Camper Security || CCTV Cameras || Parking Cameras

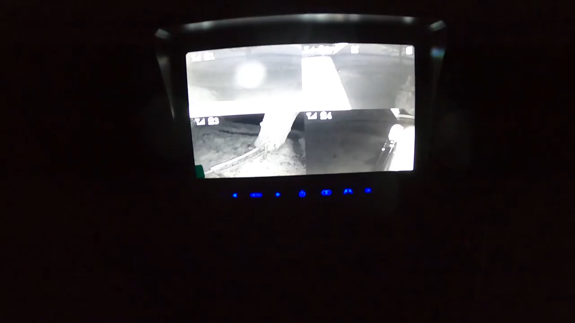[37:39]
anyway that's how that works okay so here's the night vision i think i need to adjust my cameras
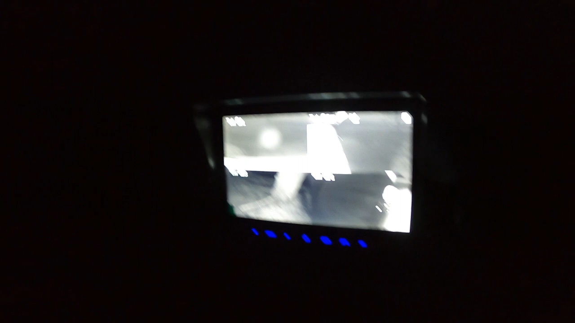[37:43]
slightly because the white of the van is blowing out
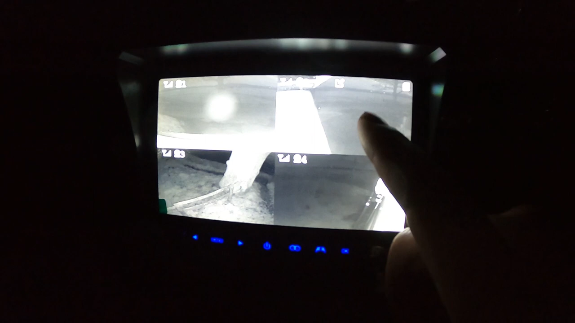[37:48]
the focus um uh let's go through the cameras
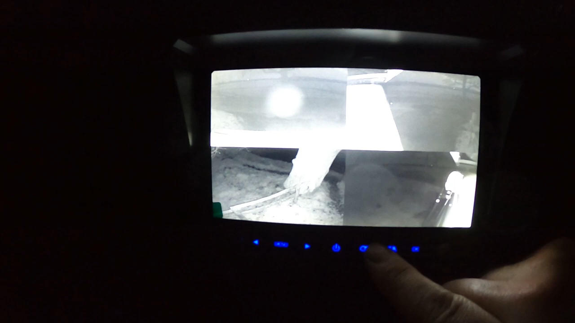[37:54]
camera one it's got a bit bigger dirt dirt on the lens so that's
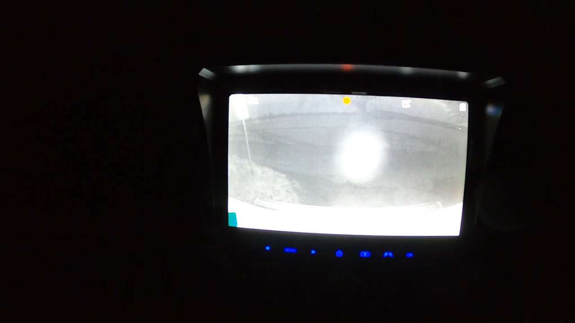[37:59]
always going to happen when driving so i'm going to need to keep it clean quite quite often here comes a car
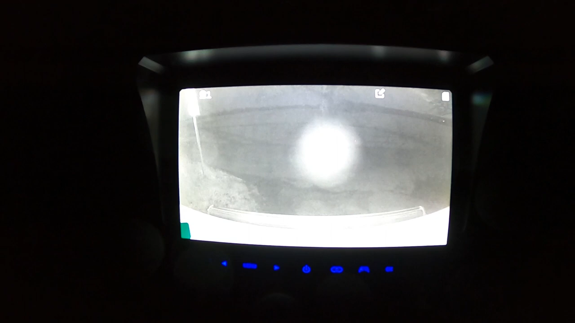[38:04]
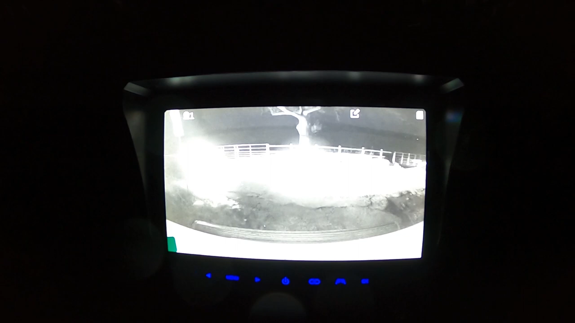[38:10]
or two so the night vision is pretty good on on on this
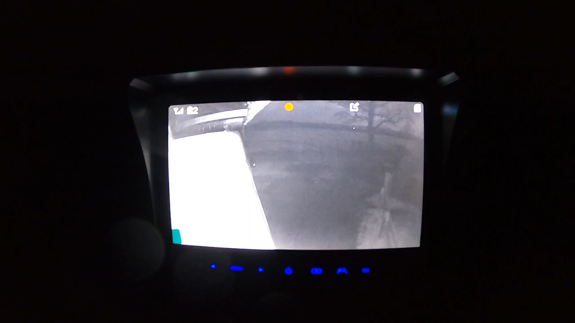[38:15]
but yeah like this is the side right hand side so this is all blown out here because
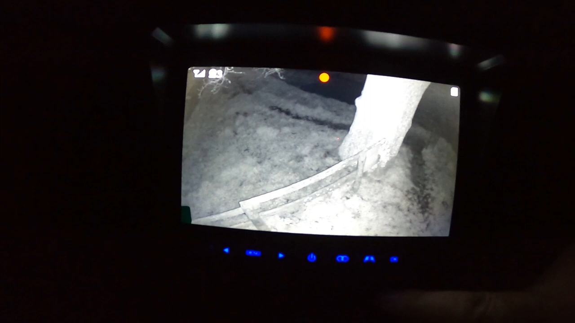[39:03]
because it needs stuff to bounce off the infrared i think it's infrared it uses whatever it uses it needs to have objects to bounce back the light i think that's probably what it is so you've got the tree and the vents here and the grass so you can see it's clearly you can see that quite clearly
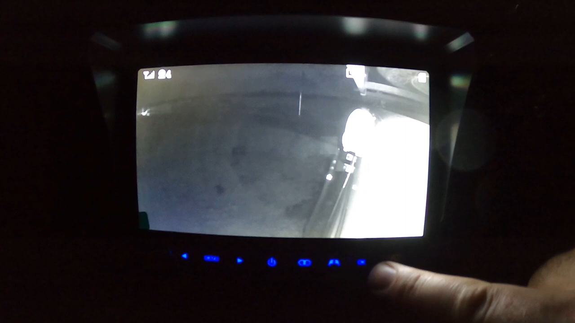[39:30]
think that would help out with the vision but yeah i mean pretty good overall night vision i'm reading now the cameras